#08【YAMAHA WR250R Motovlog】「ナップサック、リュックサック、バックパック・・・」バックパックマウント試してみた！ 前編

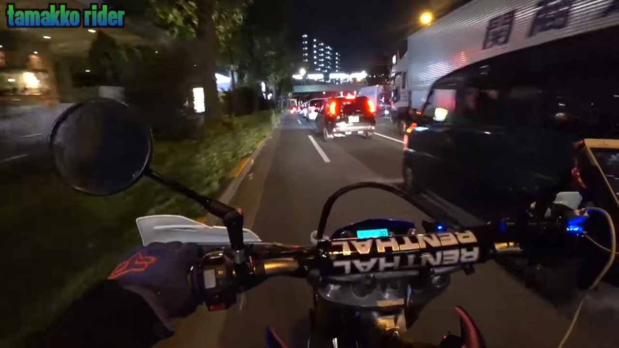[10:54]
交通が麻痺してるような状態でしたのでうーんおっZX10R10R発見
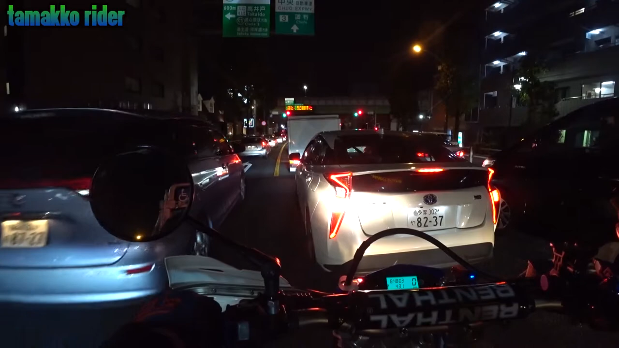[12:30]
バックパックのベルトにつけるタイプのマウントでちょっとやってみてますそうするとあのーこのーコクピット目線っていうかうん、あのーメーター周りなんかも一緒に撮れてでーまあちょっと低くなるんですけどね視点がこれがちょっとどういう風に映るのかで、
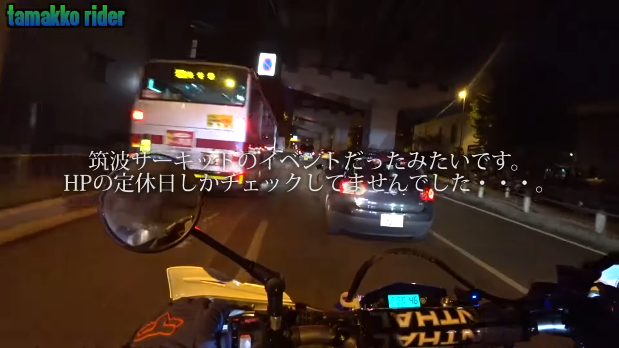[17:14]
残念うんまあまあ、いいです、いいですあのー、またゆっくり近くのね、三鷹の串谷があるんでそっち、明日にでも顔出しましょうおー、246めっちゃ空いてる朝の渋滞が嘘のようですすげー、空いてる7時でしょ?んー、今日はみんな早上がりかな